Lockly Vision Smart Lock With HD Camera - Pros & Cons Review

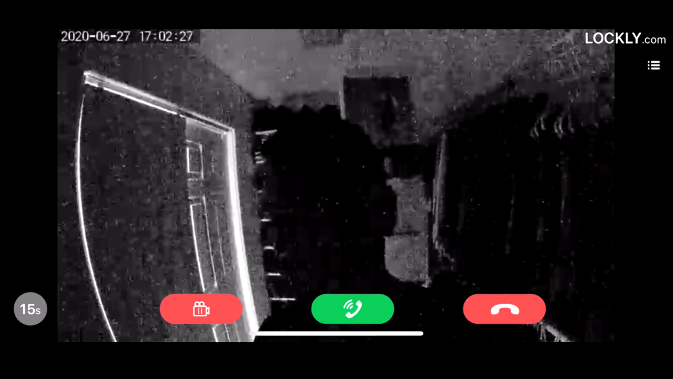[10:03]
You won't see anything. It record very bad quality. The night vision actually is not there. You can see it. I mean you see on the actual video that I'm sharing right now.
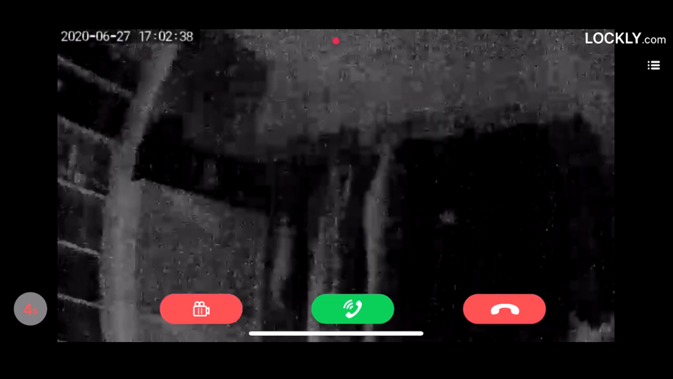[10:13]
So if Lockly watching this video right now, you might want to revise your statement about night vision and probably